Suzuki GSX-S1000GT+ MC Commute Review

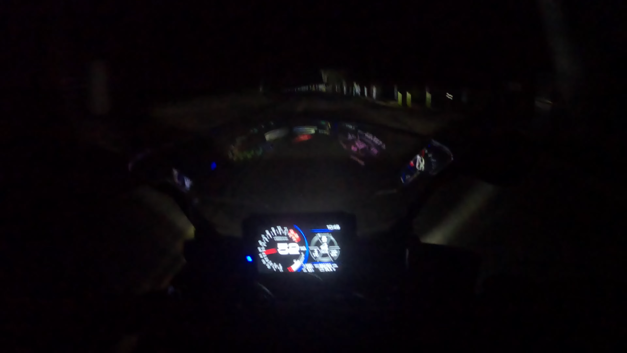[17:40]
and the LED head beams on this vehicle work great. They are a big improvement over the stack setup
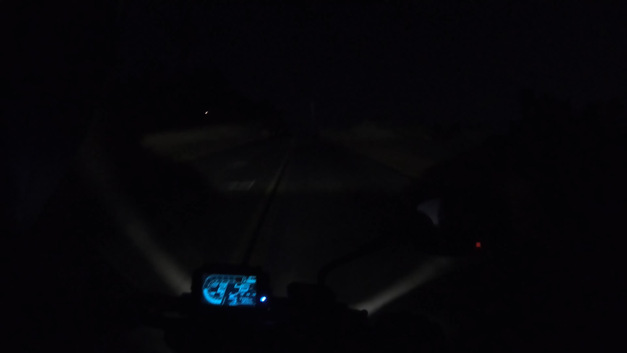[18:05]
throwing light on the road. Cornering headlamps would always be awesome too, especially considering this motorcycle's high level of performance on curvy roads.